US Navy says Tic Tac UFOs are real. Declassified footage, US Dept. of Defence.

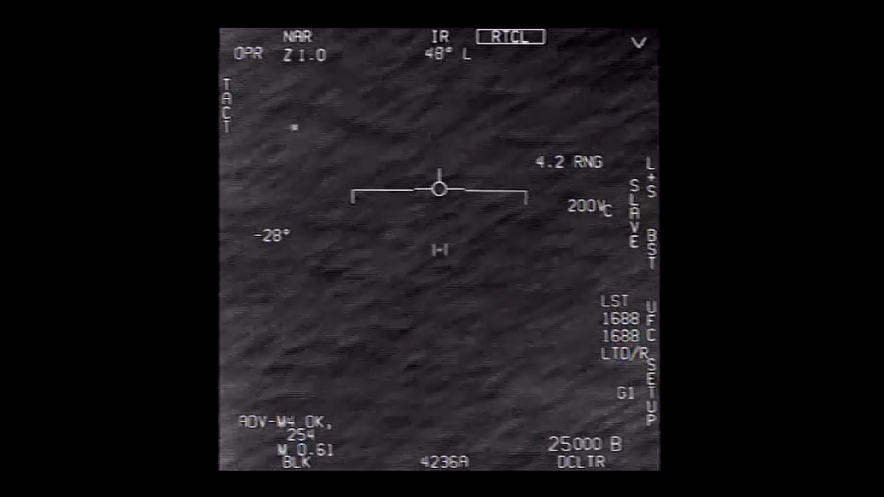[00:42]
The sightings we see here took place in 2014 and 2015 and were recorded by FA-18 Hornet fighter pilots on exercises in restricted airspace. Navy pilot Lieutenant Danny O'Coin later
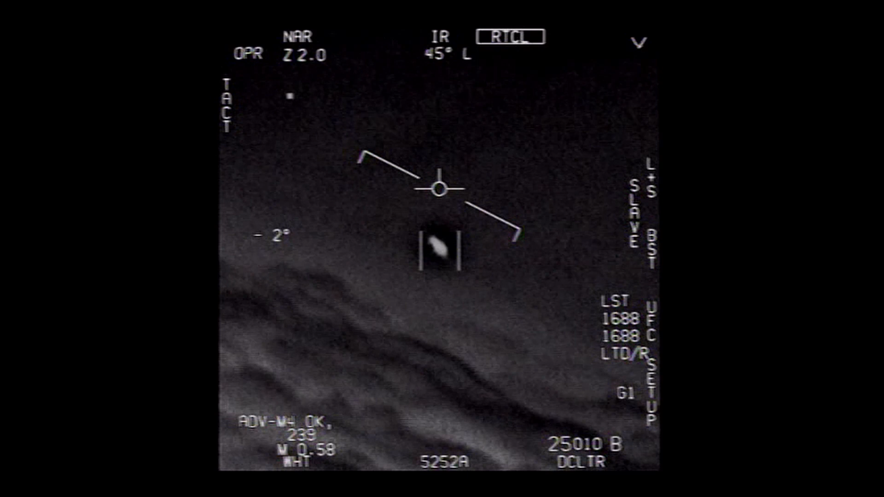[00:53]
spoke about these sightings and noted the flying objects we see here have no distinct wing, tail or exhaust plume.
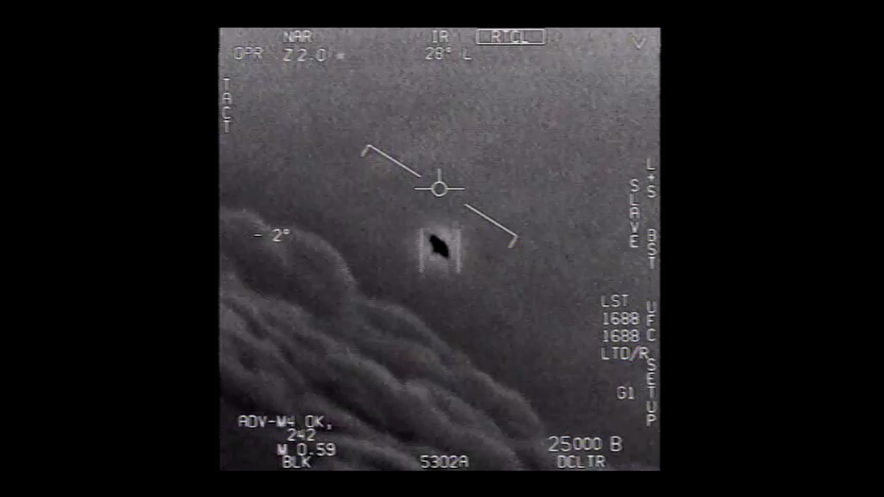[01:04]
I should warn about strong language in these videos as the pilots were pretty excited by what they saw. Here's the unedited footage for you to take a look at yourself.
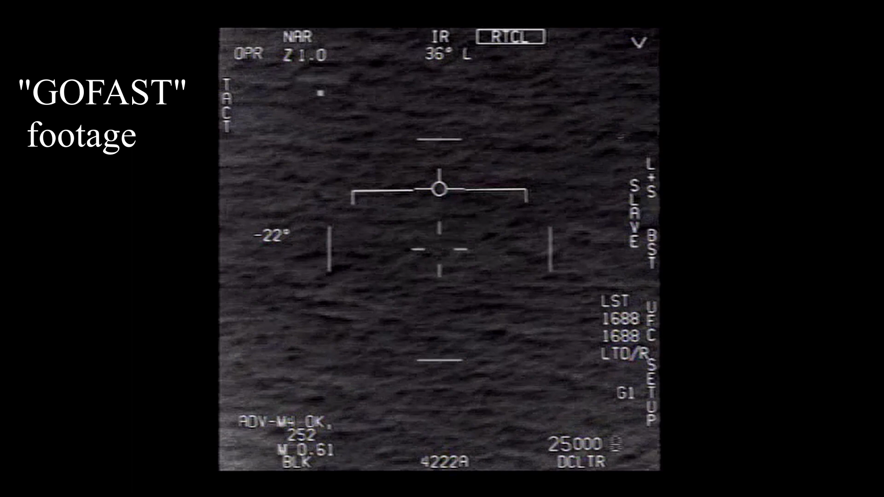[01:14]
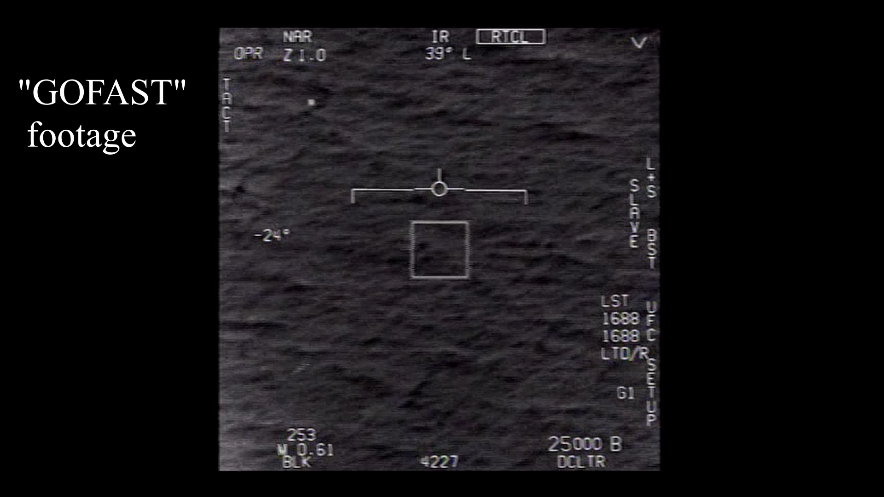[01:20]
What the fuck is that? What the hell? Can you box moving target? No, I took an auto-trike. Oh, okay. Oh my gosh, dude.
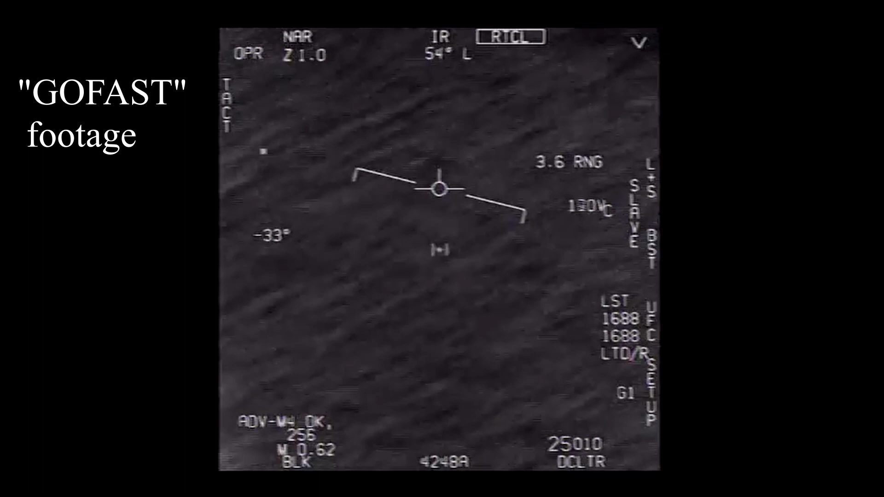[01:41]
Wow, look at that, man. Look at the try. Dude, that's a fucking drone, bro.
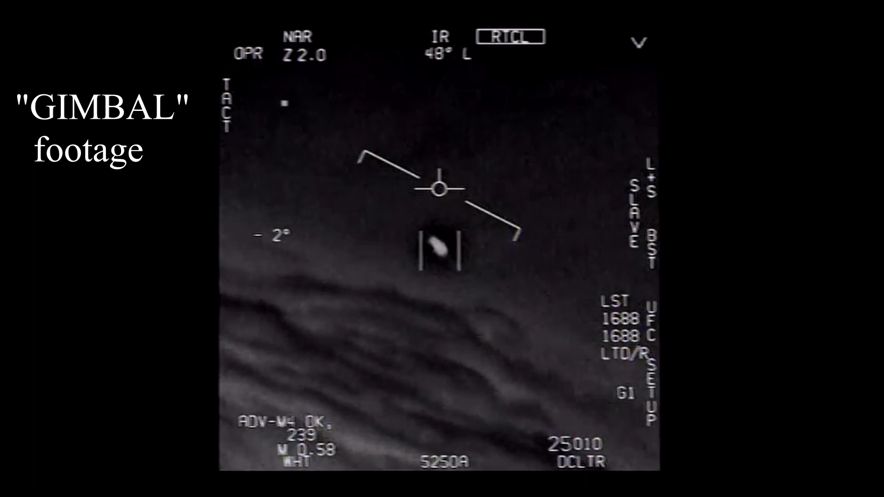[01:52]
There's a whole fleet of them. Look on the ASA. My gosh. They're all going against the wind. The wind's 120 knots far west. Look at that thing, dude. That's not an ALS, though, is it?
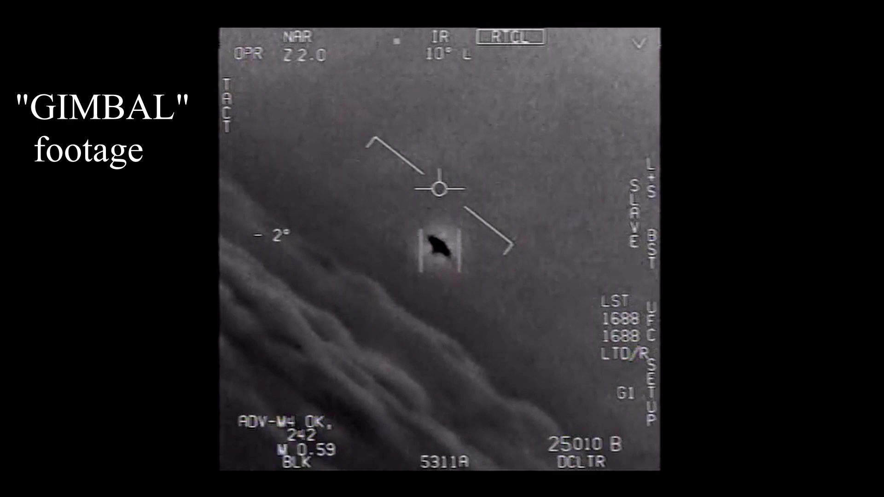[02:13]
I do have an ALS, dude. Look at that thing. It's rotated. And that was the declassified UAP footage.